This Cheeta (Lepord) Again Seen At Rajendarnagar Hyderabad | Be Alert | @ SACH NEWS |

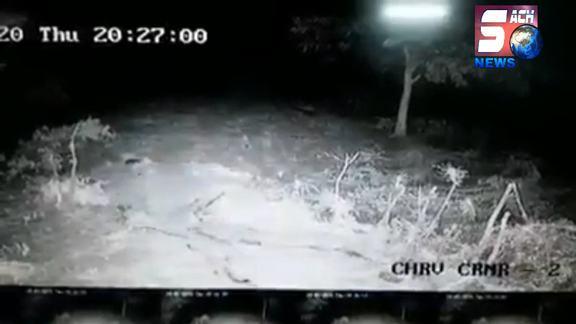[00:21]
लेकिन आज राजेंद्र नगर हल्के जयशंकर यूनिवर्सिटी के पास सीसी कैमरे में वो कैद हो चुका था।